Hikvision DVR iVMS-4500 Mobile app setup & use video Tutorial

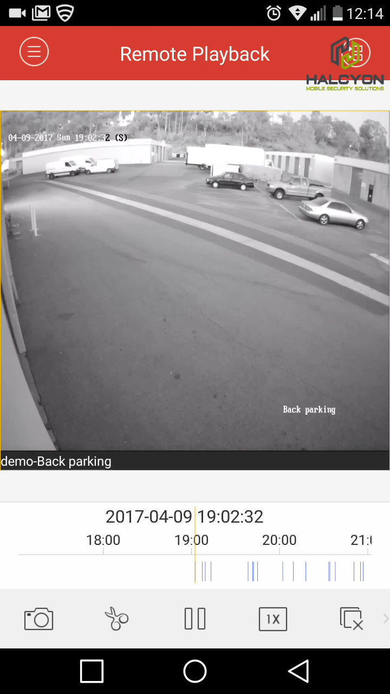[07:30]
If you're just searching one camera which is easier just double click it and make it big. And on the bottom you have the date and the time and you can actually just scroll the time to the specific time that you want.
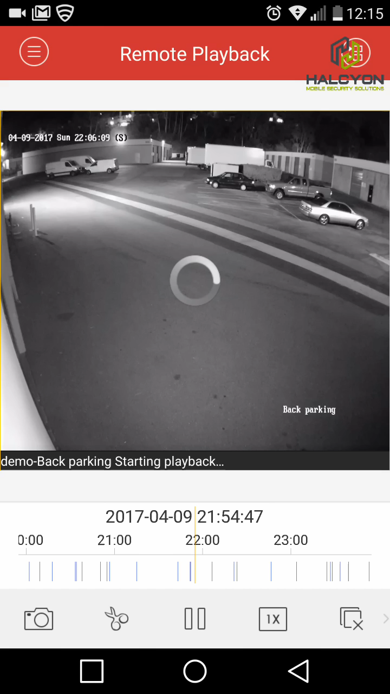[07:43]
So let's pause it for a second and you can just go to 3am and see what triggers the motion. So we can see a car was driving by at 3.34am. Okay once this event is done you just going to jump to the next event. You want to go you want to go faster just click on the speed up and you can go faster. I'm just going to jump from one event to another.
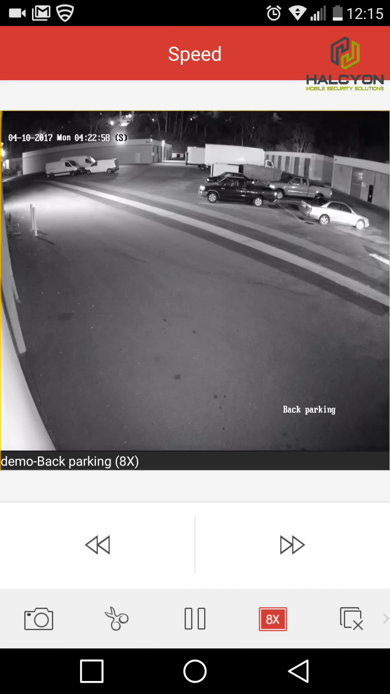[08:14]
Okay if something interesting happened you want to save it just click on the snapshot and the picture will be saved into your gallery. Other than that you have mostly the same the same icons and the same features and that's relevant for playback. That's it guys if you have any questions you can always kill us you can email our support group and we will be more than happy to help you. Thank you for watching this is Tom